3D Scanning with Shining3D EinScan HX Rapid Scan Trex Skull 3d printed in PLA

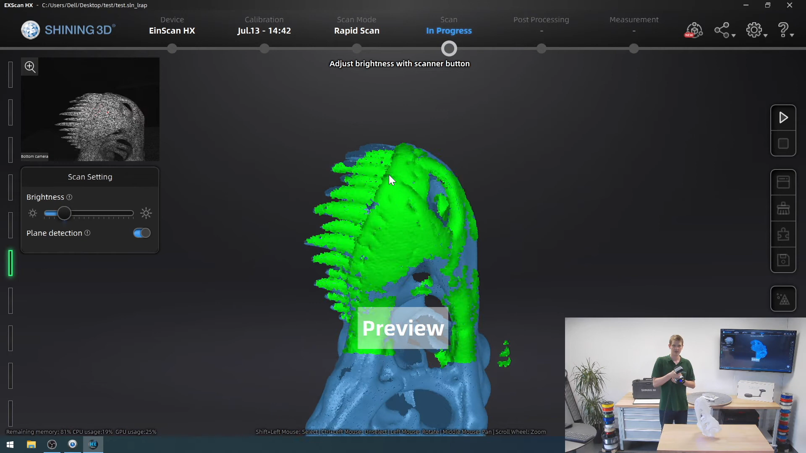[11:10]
And now same procedures every time I wait for it to align, press the start button so it can pick it up.
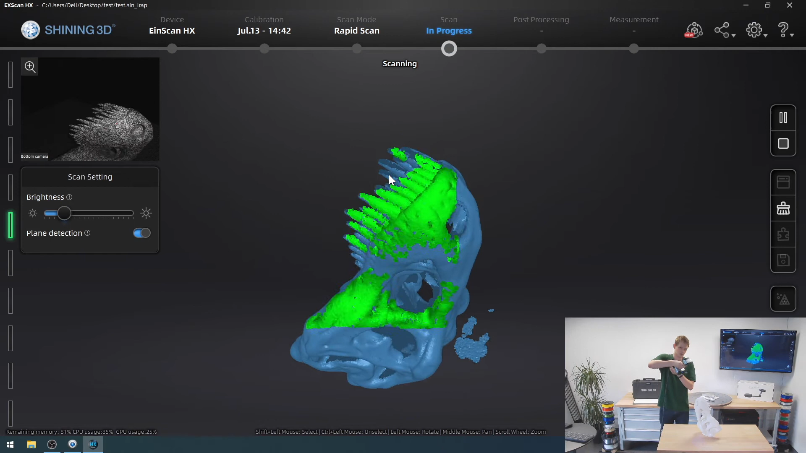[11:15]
Now I've already picked up those teeth, but I want to get a bit inside the skull as well.
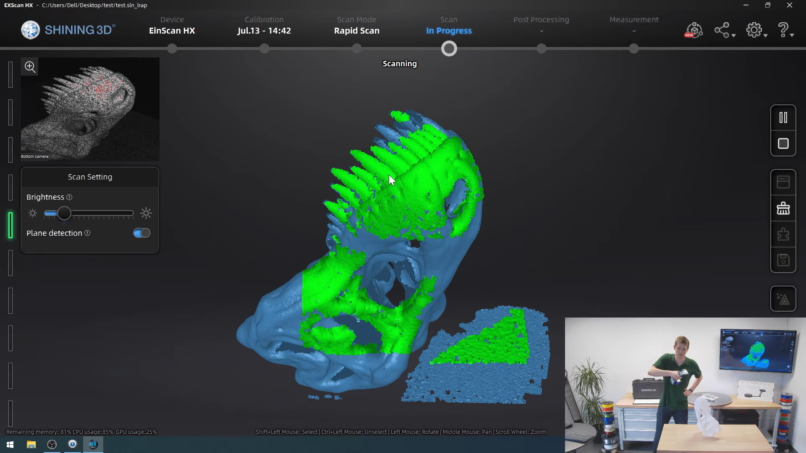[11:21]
There we go. And now I need to make sure I get rid of the table again. So I'll get some of that. Get your connected domain.
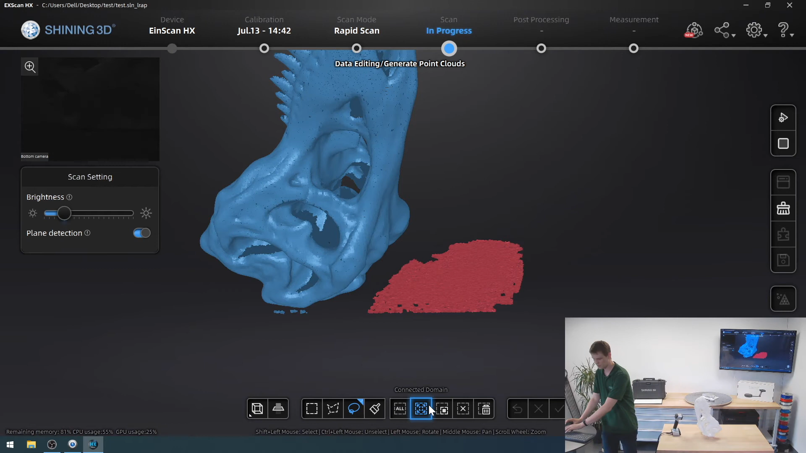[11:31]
Delete. Come on. Okay. There we go. Now it worked. And then I want you to go away as well.
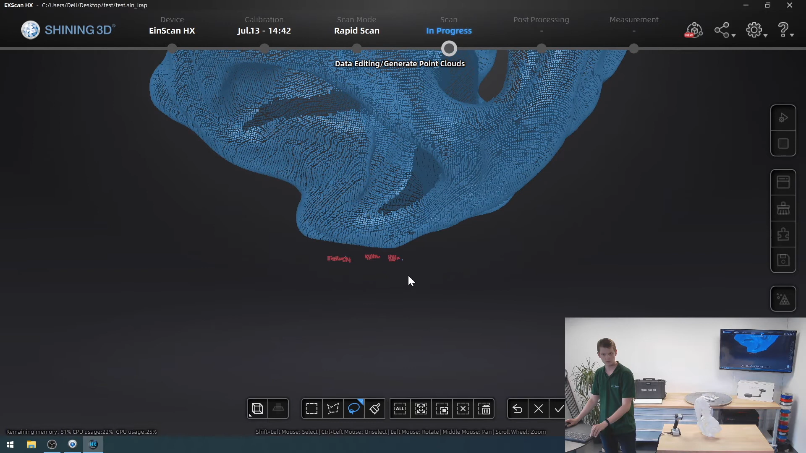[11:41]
That was close. That bit. Go away. And there's still a speck of annoying table. Go away. Perfect.
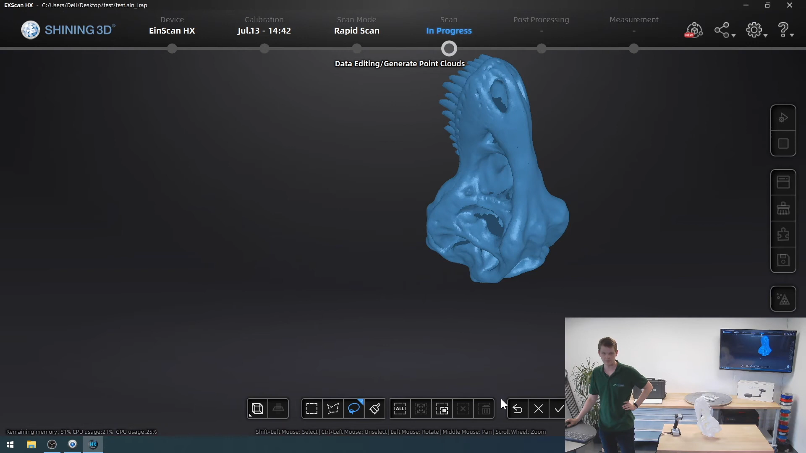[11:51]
So now I've fixed the teeth.
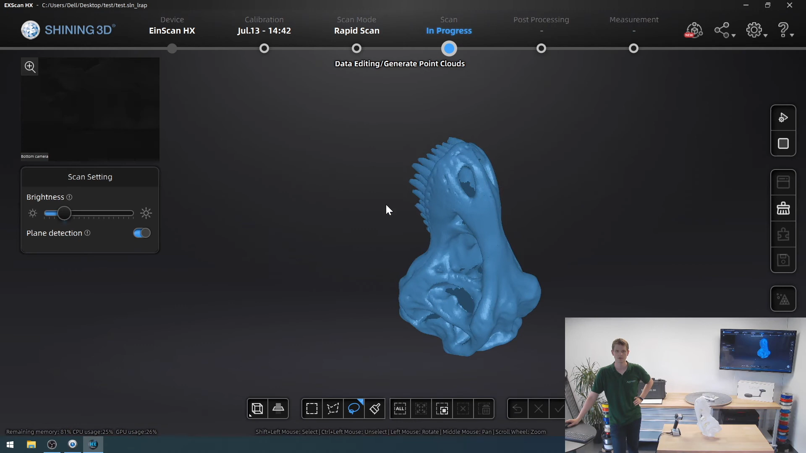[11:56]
I just picked them up real quick in another scan and I no longer have as big a hole up there. Once again, generate point cloud. This will once again stress test your computer event.
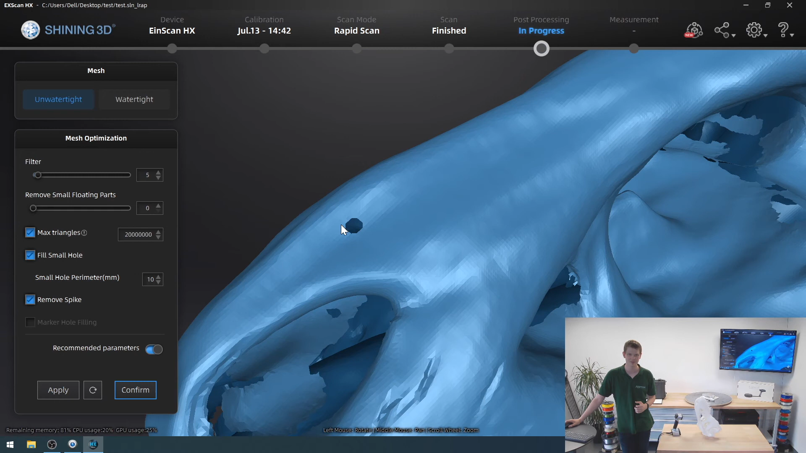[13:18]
I can fill that up now using all the options that the software still gives me.
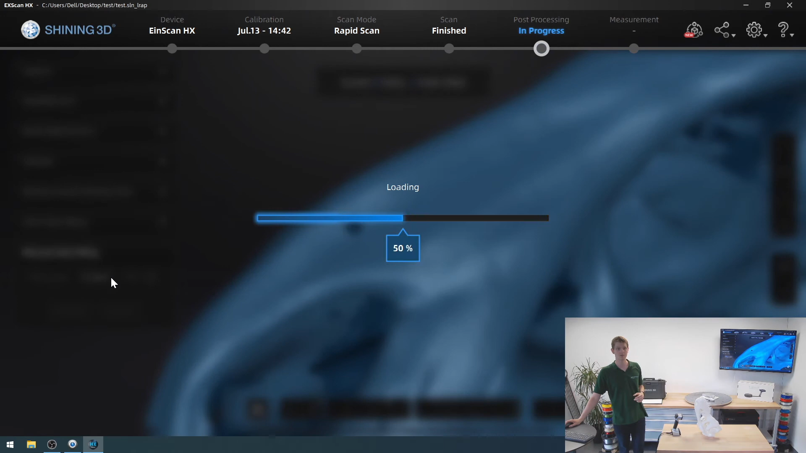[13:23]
So I can select this hole and let the software close it up just like that.
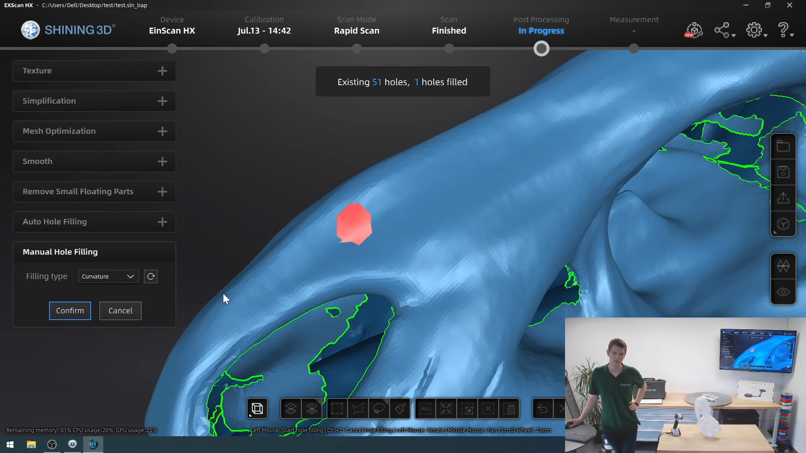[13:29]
There we go. And you cannot find it anymore.
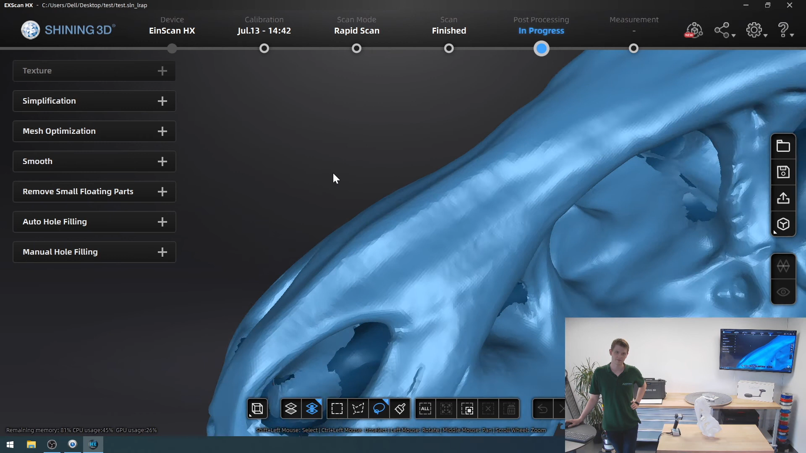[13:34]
You could do that with all the holes in the model. You can simplify your model to reduce size, reduce complexity.